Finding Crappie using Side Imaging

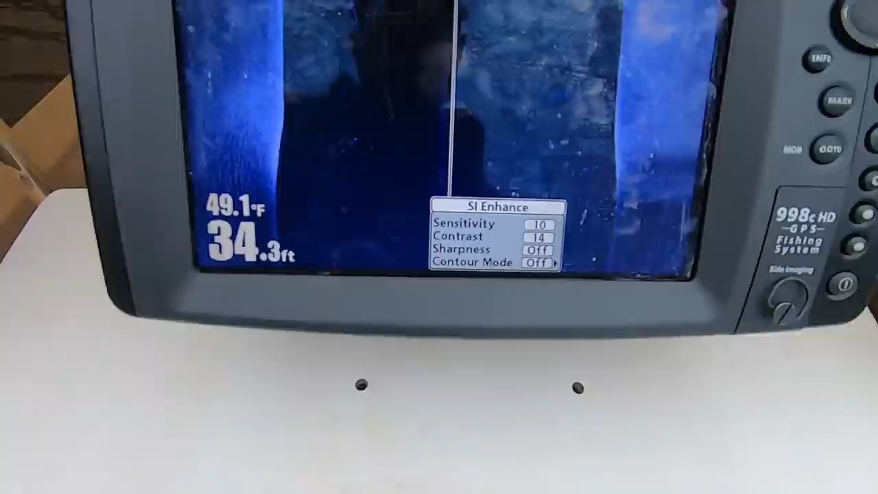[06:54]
On screen: depth 34.3 ft, water 49.1°F
going to bring up this little bitty menu down here sensitivity contrast
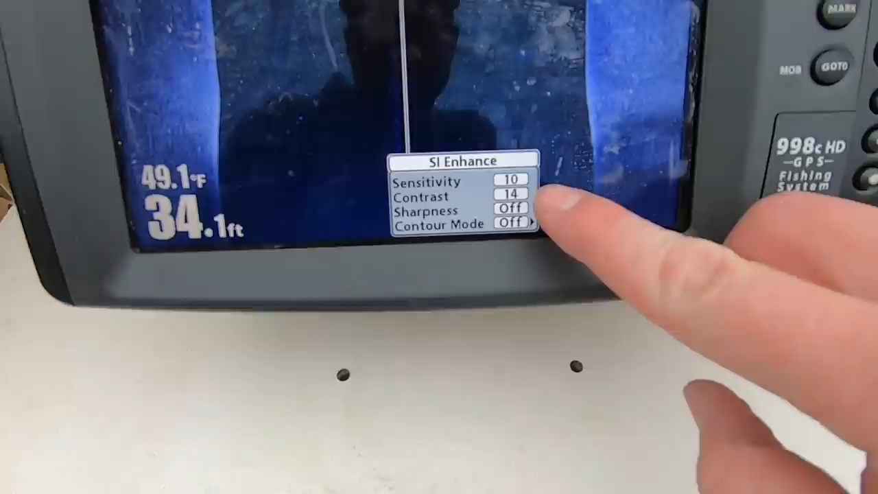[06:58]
On screen: depth 34.1 ft, water 49.1°F
sharpness contour mode i set that contrast at 14 oh
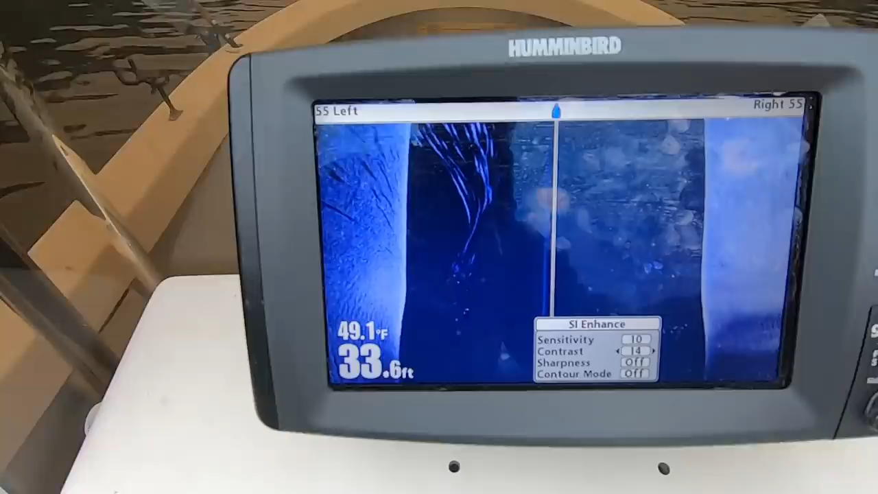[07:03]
On screen: depth 33.6 ft, water 49.1°F
look at them fish i need to be fishing my contrast this is going to be good to show
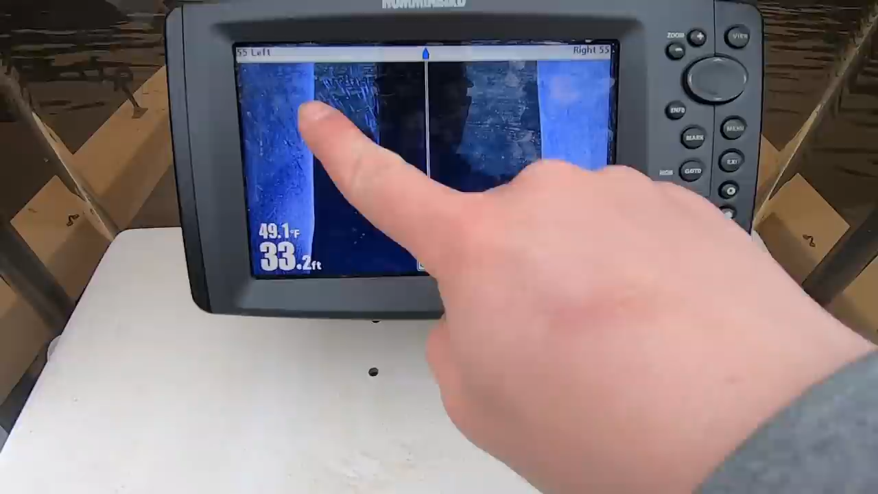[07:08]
On screen: depth 33.2 ft, water 49.1°F
why these fish are out here with these shadows my contrast as you decrease that contrast everything
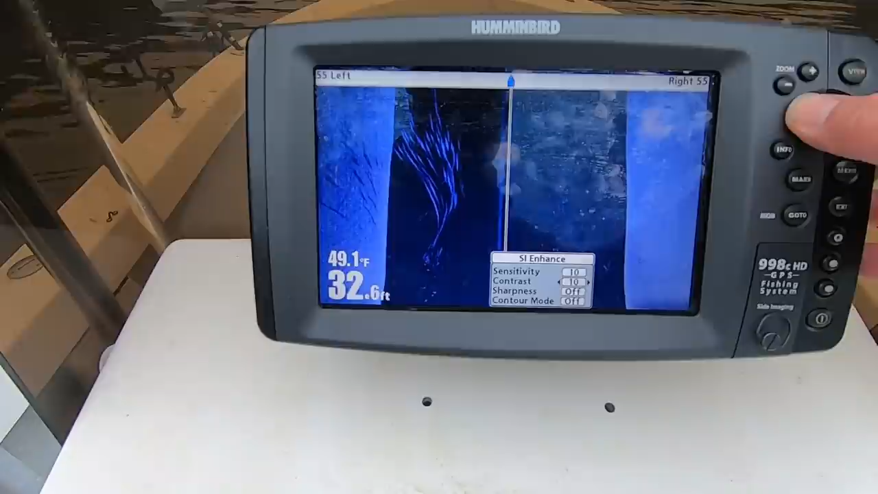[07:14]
On screen: depth 32.6 ft, water 49.1°F
gets a little bit darker fish show up a little bit brighter still
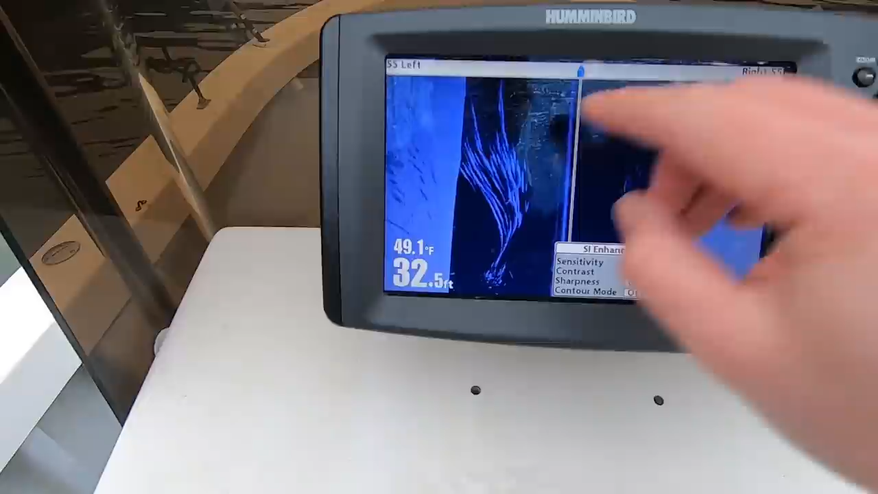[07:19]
On screen: depth 32.5 ft, water 49.1°F
see the shadows but i try to get a happy medium where i can see them fish
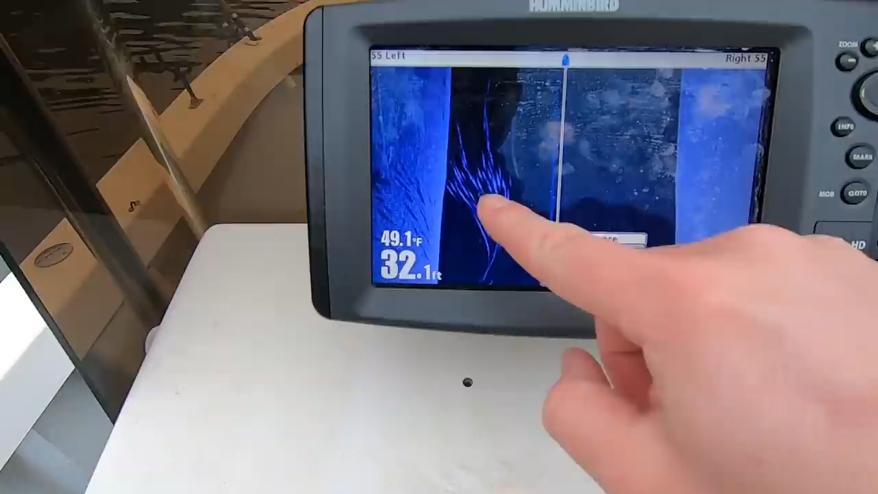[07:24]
On screen: depth 32.1 ft, water 49.1°F
and them shadows so if i had them set at 10 14 14 i see the best shows up the most shadows but i can still see them fishing where
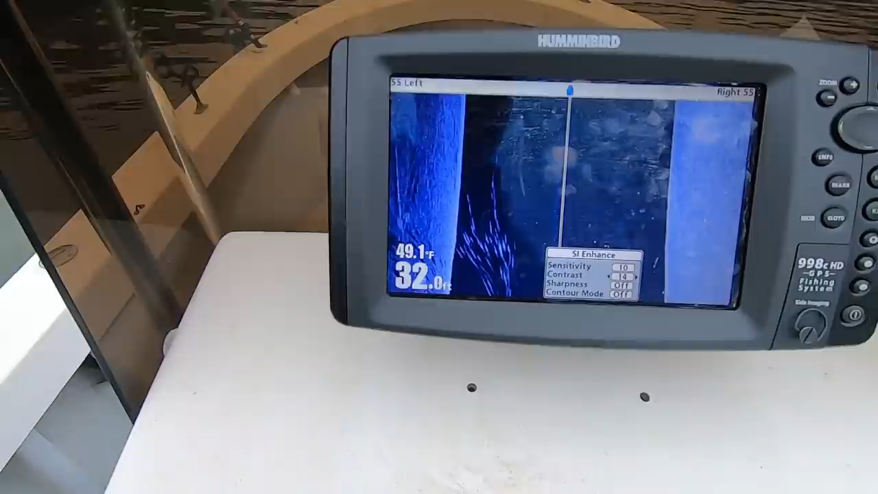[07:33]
On screen: depth 32.0 ft, water 49.1°F
they're at so that's the basic basic basic sentence i have for my
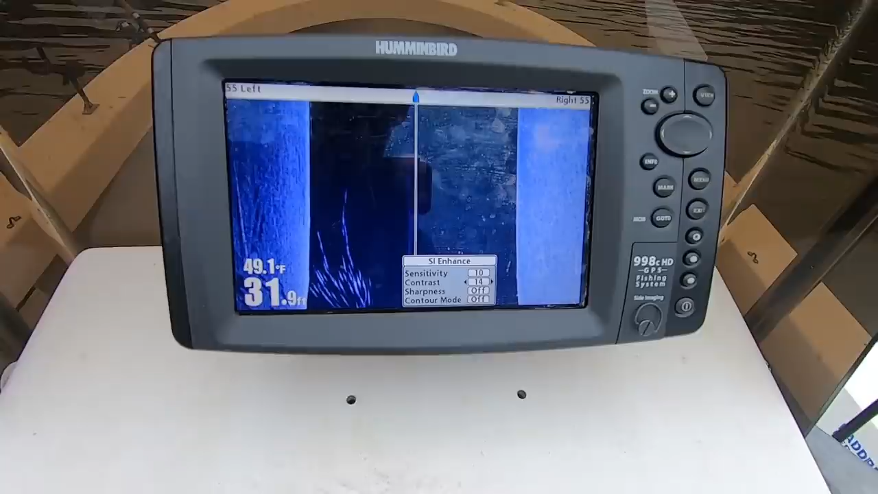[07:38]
On screen: depth 31.9 ft, water 49.1°F
graph is showing these crappy under docks all right now i'm going to talk about when i look in a new creek say i've never
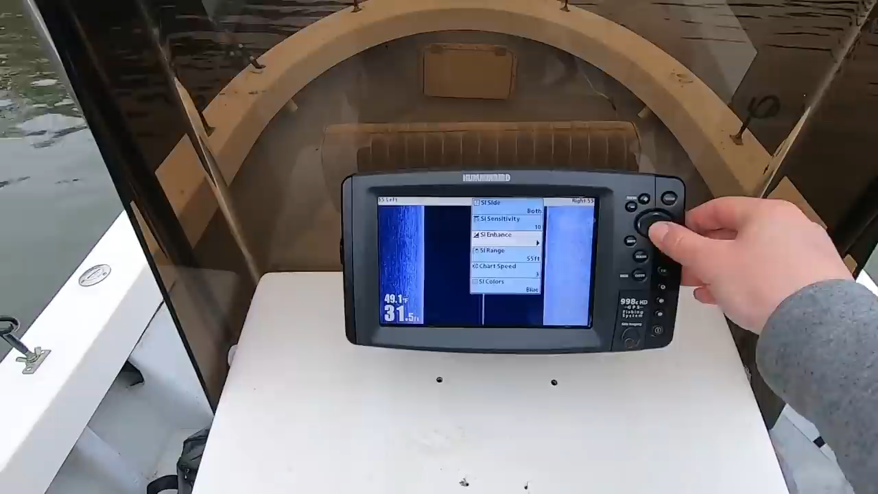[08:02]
On screen: depth 31.5 ft
range 75 the reason why i said at 75 i have found you can still see shadows at 75 and still interpret
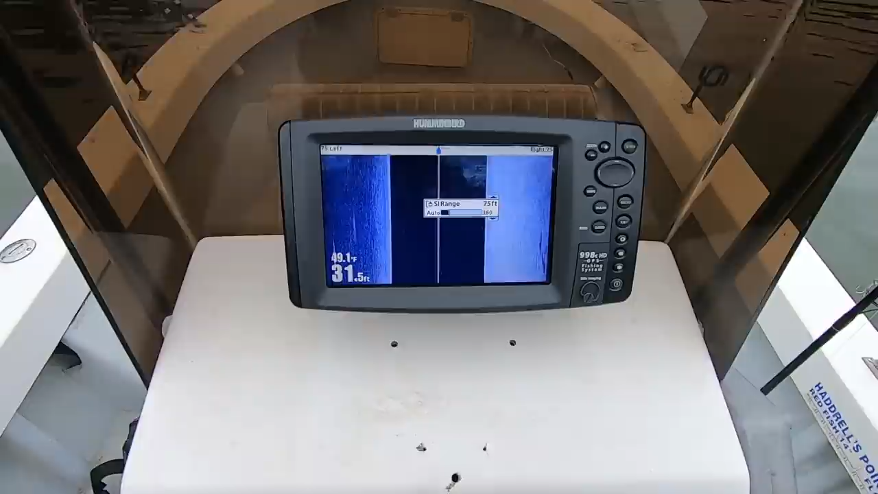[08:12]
On screen: depth 31.5 ft
if there's crappy fish bait or whatever out there if you have it set at 75 just take